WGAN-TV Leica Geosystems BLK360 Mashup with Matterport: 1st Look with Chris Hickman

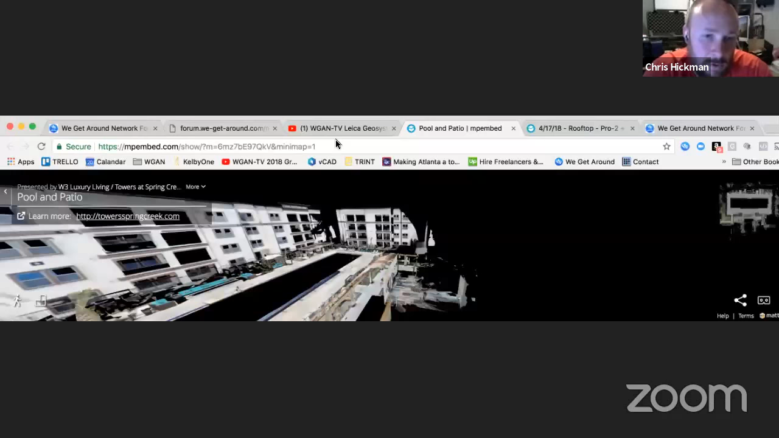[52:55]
somewhat of a luxury resort style.
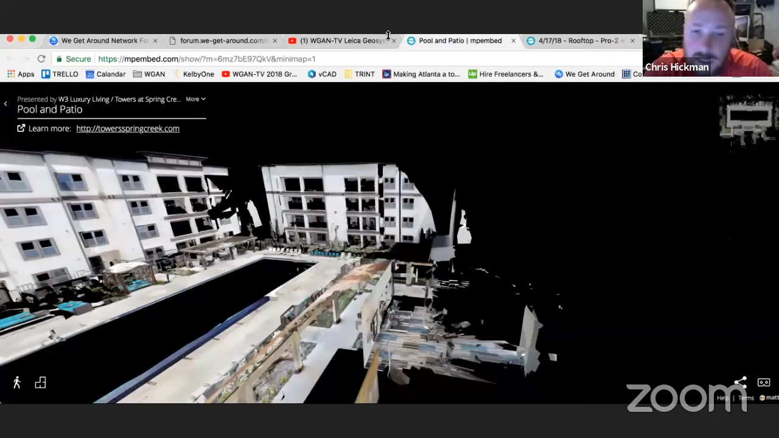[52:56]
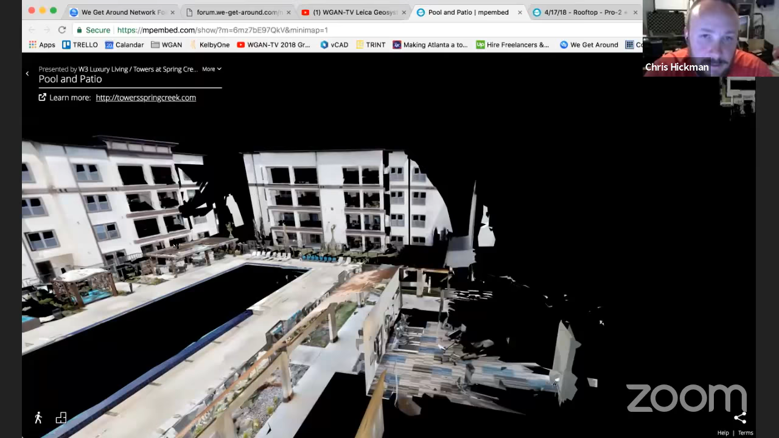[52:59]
Well, you know, for me, looking at it as a marketer, I would say, oh, that's great that you were able to scan in daylight, but this looks like the building is under construction or is burnt down.
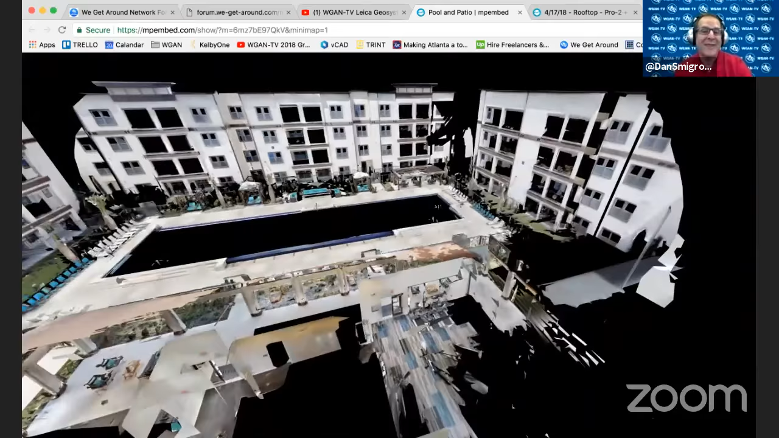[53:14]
So in this particular case, Chris, I would say I would definitely disable the dollhouse view, which is now possible. And then second, I would use Metroplex 360
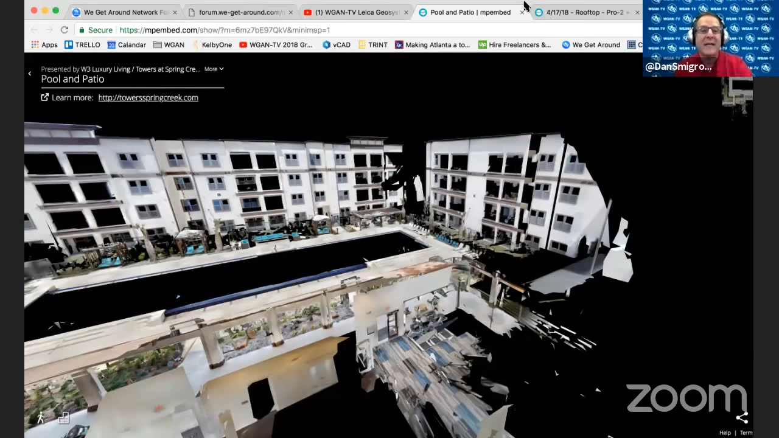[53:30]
cool tool that would enable the
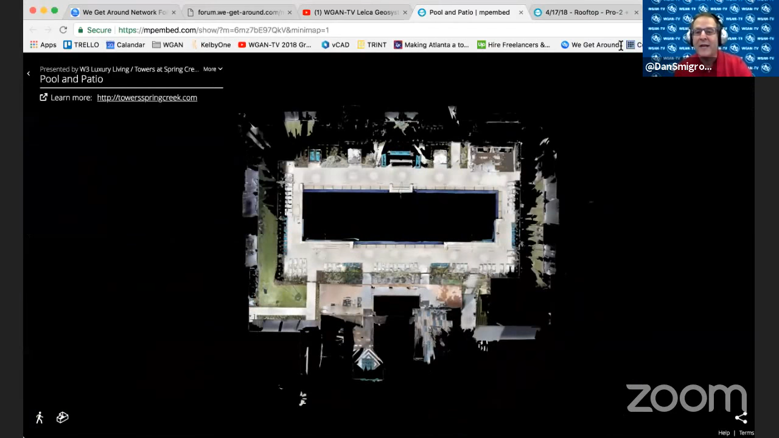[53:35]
mini map up here in order to do the walk around.